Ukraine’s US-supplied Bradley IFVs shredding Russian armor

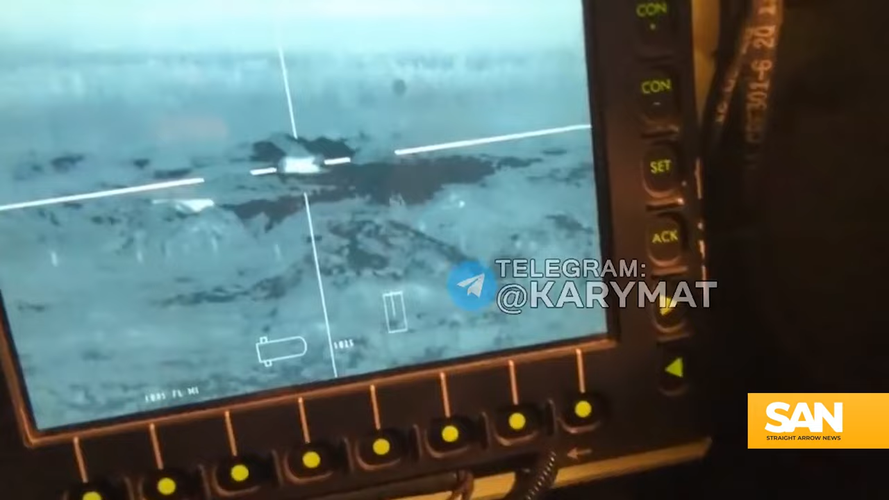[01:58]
almost 5 000 yards bradley's are also equipped with thermal sensors
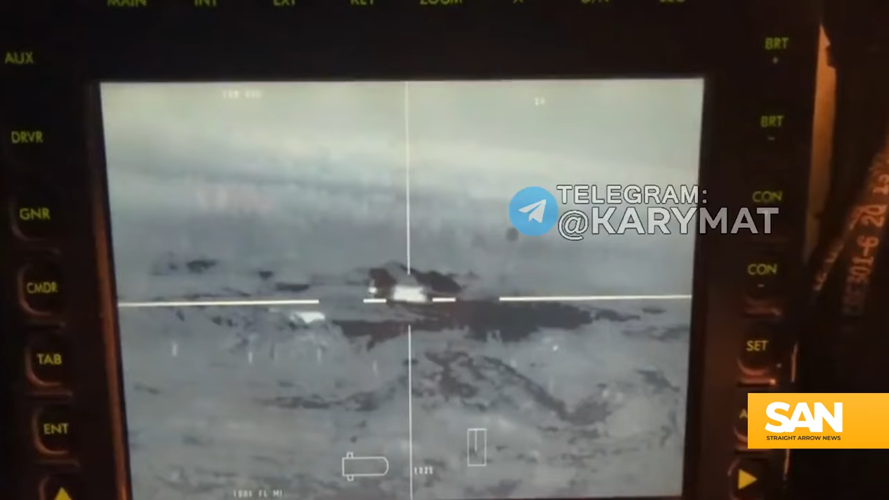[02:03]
so day or night they're on the hunt most russian armored vehicles do not have thermal sensors which is partially why stories of a single m2
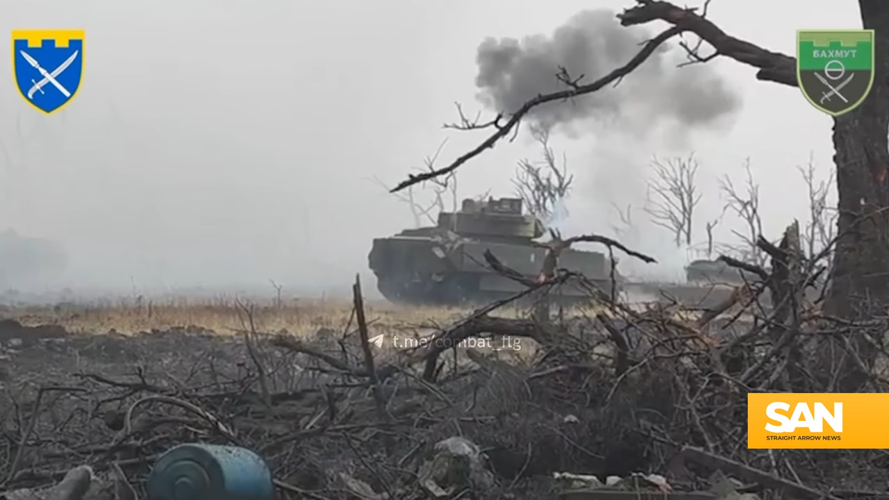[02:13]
bradley taking out multiple russian armored vehicles is not necessarily that uncommon in december near avdivka a single bradley was sent to
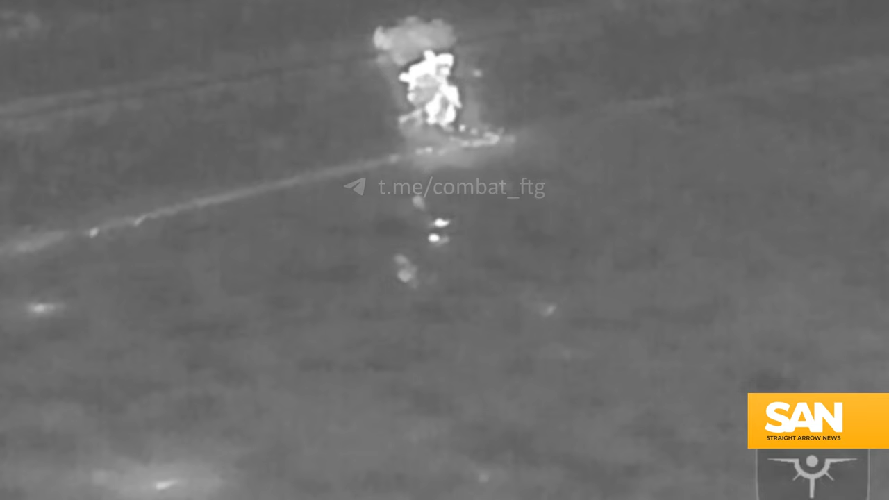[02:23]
deal with three russian armored vehicles according to the 47th mechanized
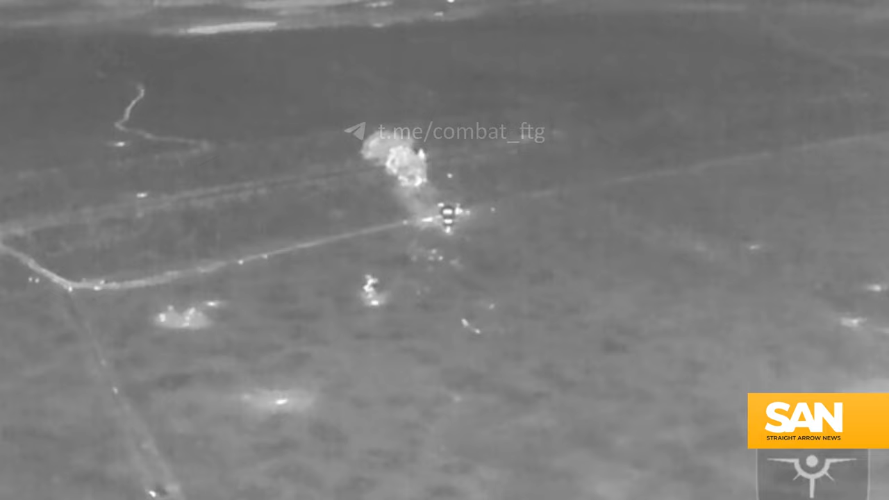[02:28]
brigade the attack was over before it began now the bradley is not